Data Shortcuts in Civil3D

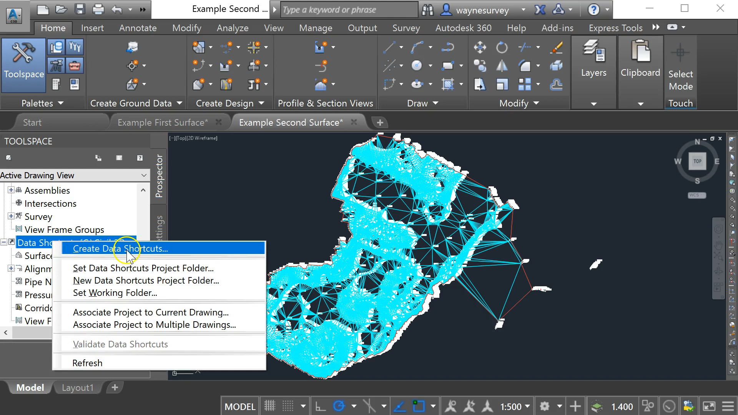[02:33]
So now I can come down to surfaces I'm sorry back up the data shortcuts do a right click and go create data shortcut and now I've got the data that's available to me. What I've got here at the moment is just surfaces but later on in the drawing it could be pipe networks or road alignments whatever you like but I'm going to just bring in those surfaces.
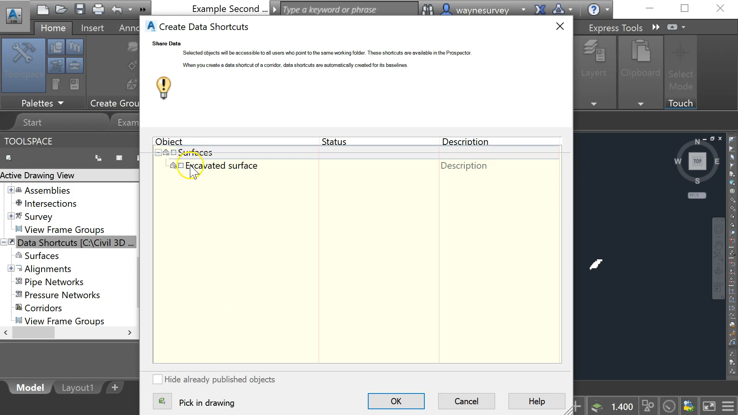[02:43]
So I click on there and I go okay.
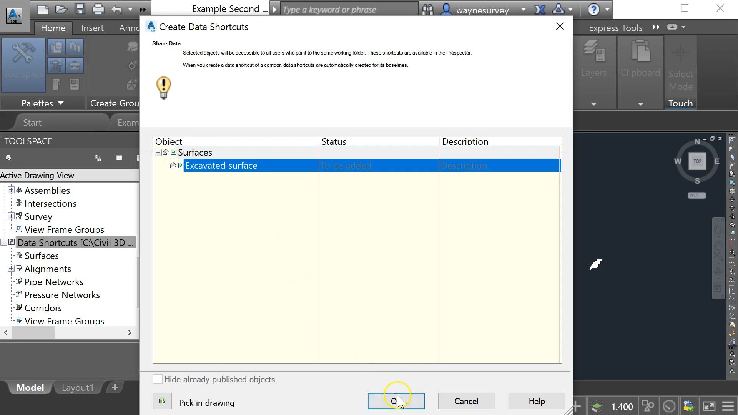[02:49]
So that has created a surface shortcut now in the correct folder for a surface called excavated surface. I'm just going to save my second surface drawing at this point and then I can close it down.
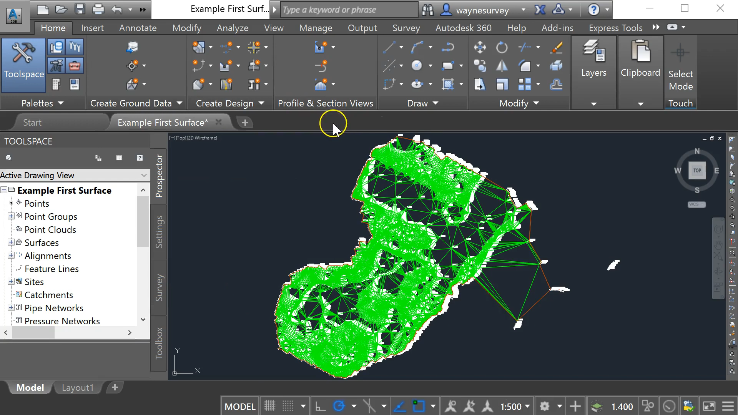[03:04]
So I'm back to my original surface now and what I need to do is bring in the excavated surface data. So I'm going to scroll down here on my prospector tab to find my data shortcuts. Here's my surfaces, here's my excavated surface and if I do a right click on that and go create reference I can bring this data in.